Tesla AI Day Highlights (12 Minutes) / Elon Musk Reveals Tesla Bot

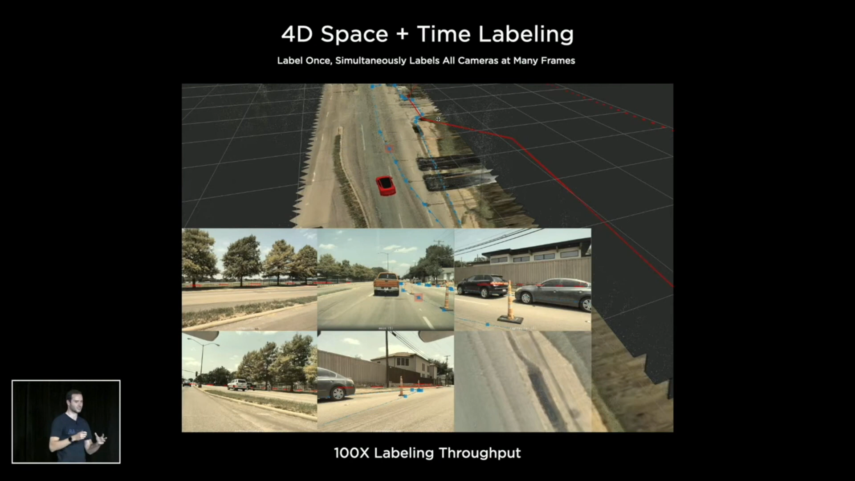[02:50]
And so really, for us, it's much more becoming a story of how do humans and computers collaborate to actually create these vector space data sets.
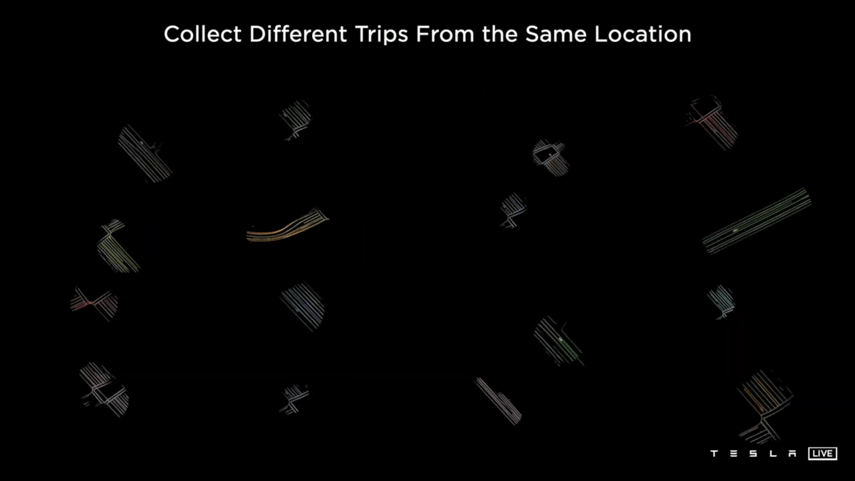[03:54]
Cool thing is we can bring them all together into a single giant optimization.
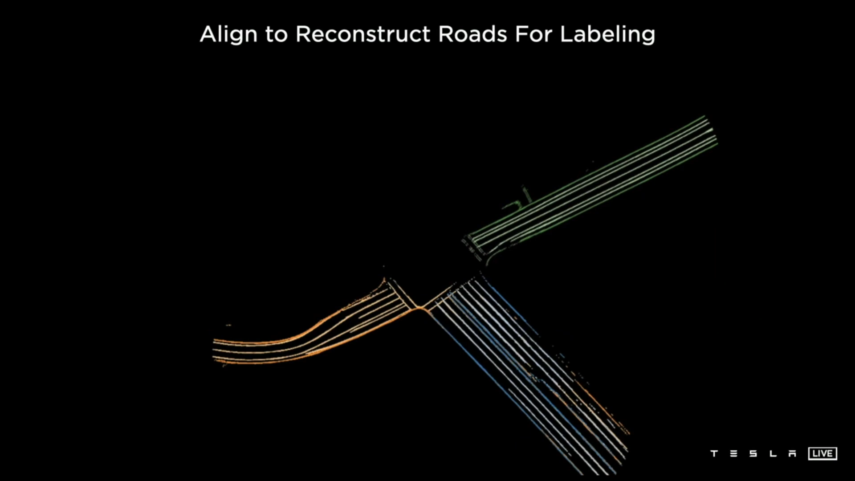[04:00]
So here, these 16 different trips are aligned using various features such as road edges, lane lines. All of them should agree with each other and also agree with all of their image-based observations.
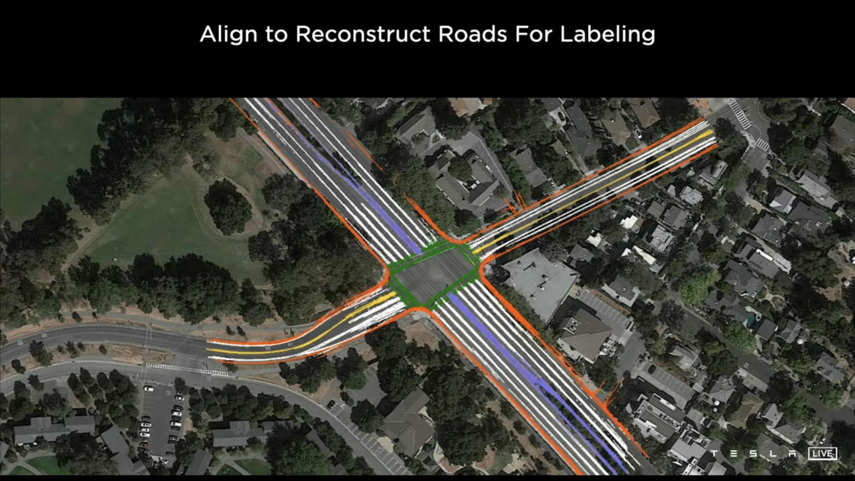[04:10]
Together, this produces an effective way to label the road surface, not just where the car drove, but also in other locations that it hasn't driven yet.
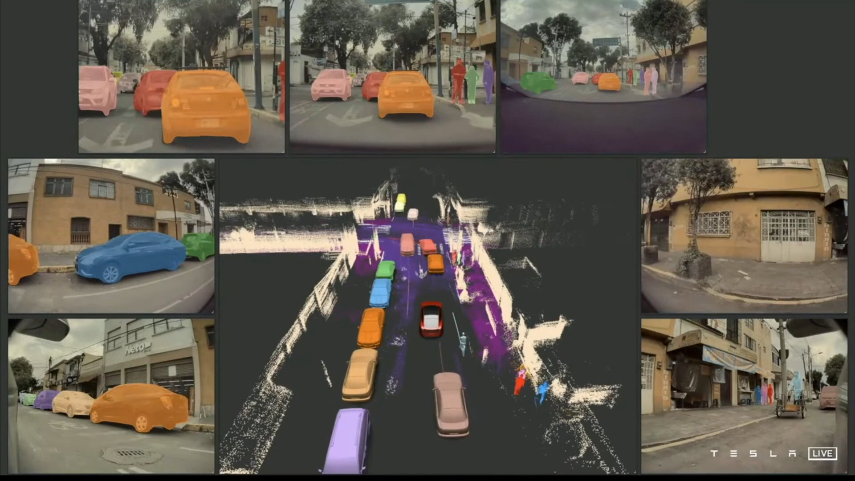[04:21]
Combining everything together, we can produce these amazing data sets that annotate all of the road texture, all the static objects, and all of the moving objects, even through occlusions, producing excellent kinematic labels.